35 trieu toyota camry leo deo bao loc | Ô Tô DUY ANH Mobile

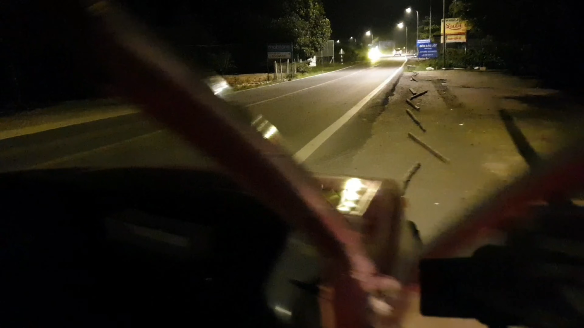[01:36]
Bánh và ok, nước thì cho xong rồi. Bắt đầu tụi em leo đèo.
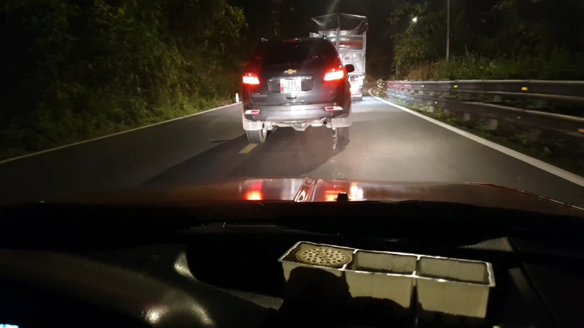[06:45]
xe râu mà cứ bò bò như vậy bám đít là chạy rất là lâu anh chị.
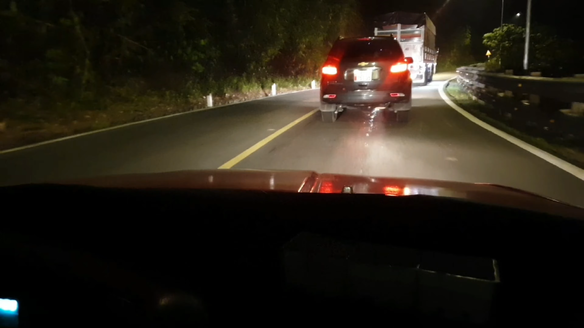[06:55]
Nhưng vì sự an toàn thì mình cảm thấy thông thoáng thì mình nên vượt, còn không có thì mình cứ tuân thủ nha anh chị nha. Chết một đấy này cái lửa hút cuồng mà còn sao trời. Đó chứ cũng đúc vô lại đâu ấy. Nó xe đổ xuống rất là nhiều. Đá đèn xin thằng xe râu cho nó lên xem bà dò.